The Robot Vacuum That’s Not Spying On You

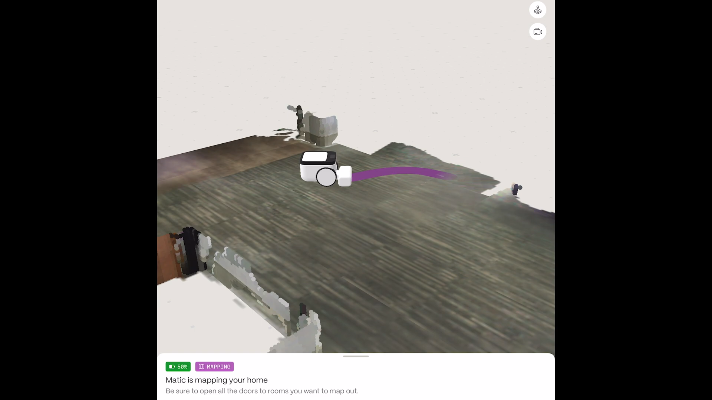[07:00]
Yep. Yeah. And then say, go here. Oh, I'm giving it like the waypoint.
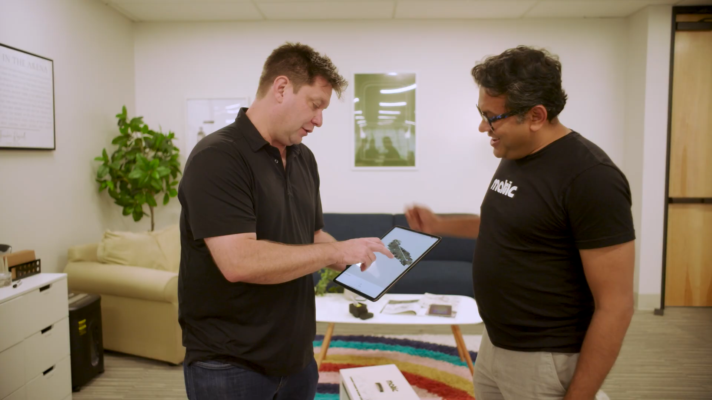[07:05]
Yeah. And you can say someone. So it's like the same thing as someone or go here.
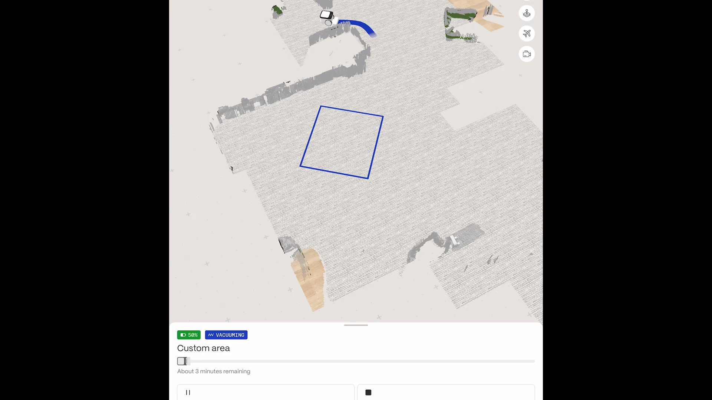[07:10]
And now it will just say, and it makes the entire beeline to that exact spot. Okay. So it's going that area.